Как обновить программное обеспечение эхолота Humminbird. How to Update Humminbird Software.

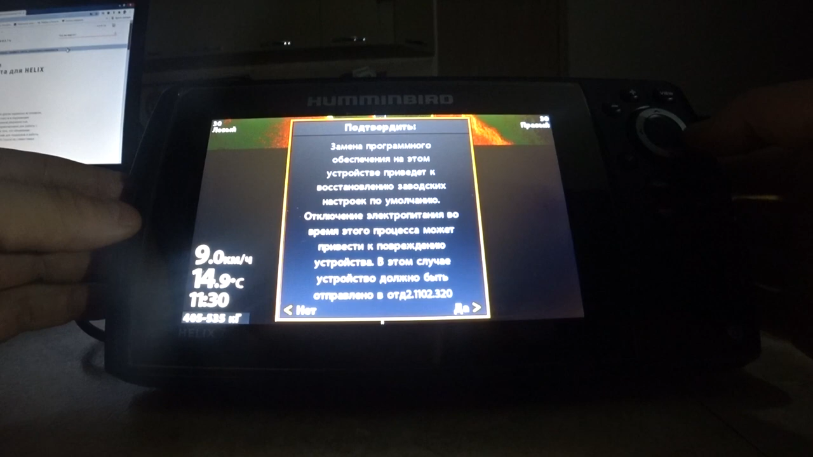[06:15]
On screen: water 14.9°C, speed 9.0 km/h
второе подтверждение как бы защита от дурака что прервать обновление по его до версии 2 30 20 мы нажимаем нет нам не нужно прерывать
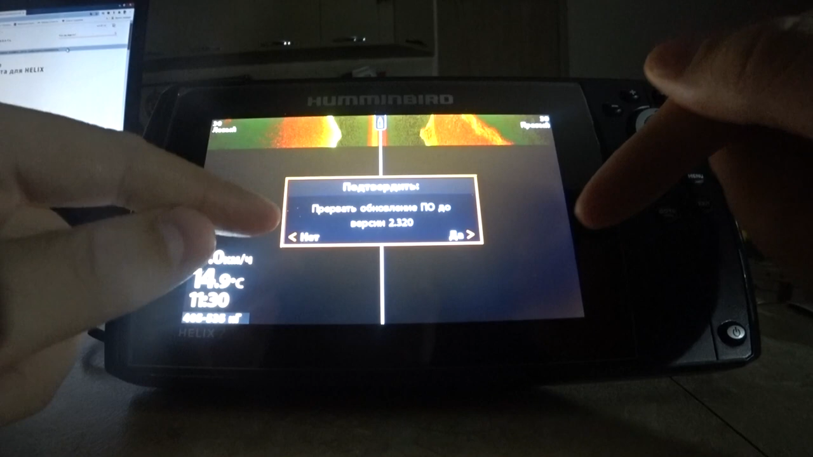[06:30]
On screen: water 14.9°C
нам нужно продолжить прежде чем я начну прошивку я буду ее как бы в онлайн
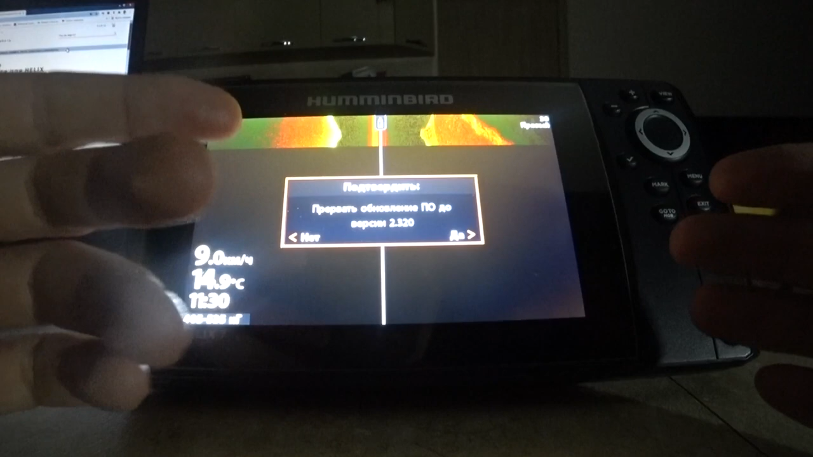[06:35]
On screen: water 14.9°C, speed 9.0 km/h
режиме сейчас то есть я вам снимаю сразу буду прошивать заранее позаботьтесь о том чтобы батарея была заряжена
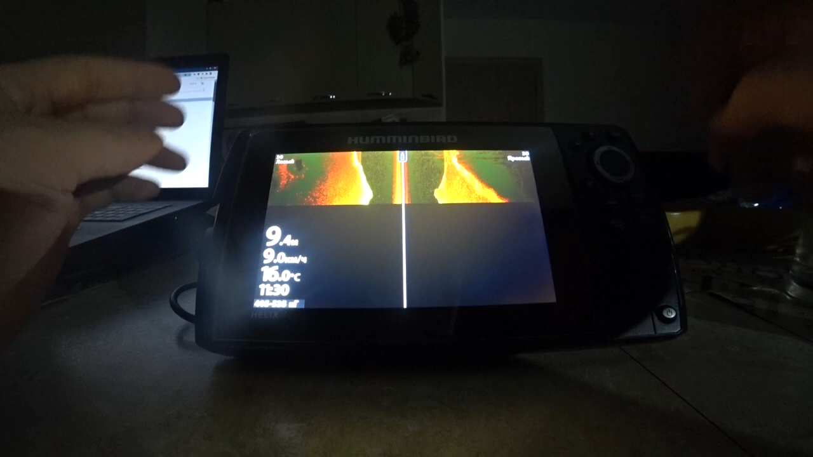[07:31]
On screen: speed 9.0 km/h
отключаем эхолот вынимаем карту так стоп стоп машина удаляем прошивку с нее
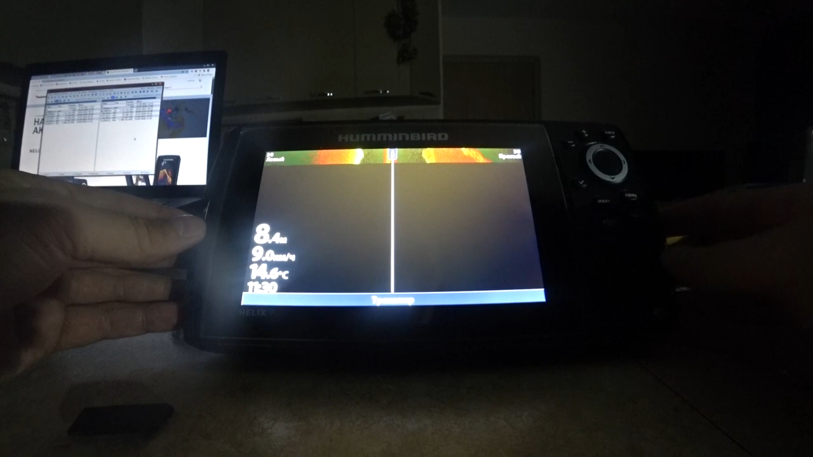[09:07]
On screen: speed 9.0 km/h
и все он пишет sd карта успешно зашифрована
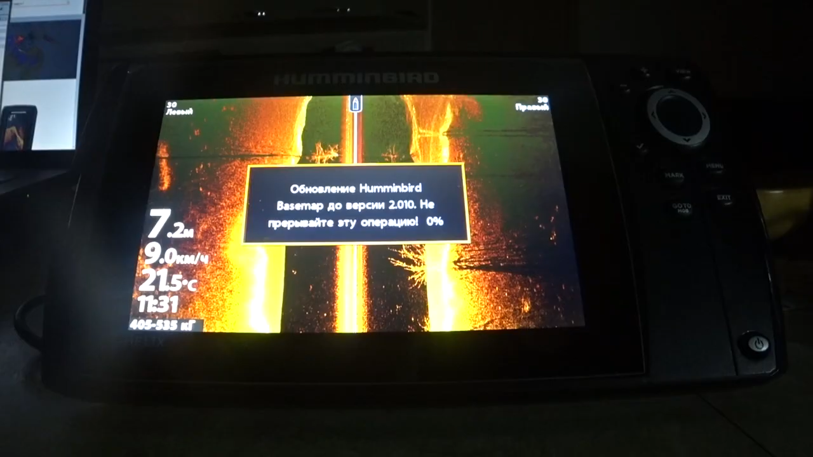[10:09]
On screen: depth 7.2 m, water 21.5°C, speed 9.0 km/h
это обновление будет идти дольше потому что она занимает больше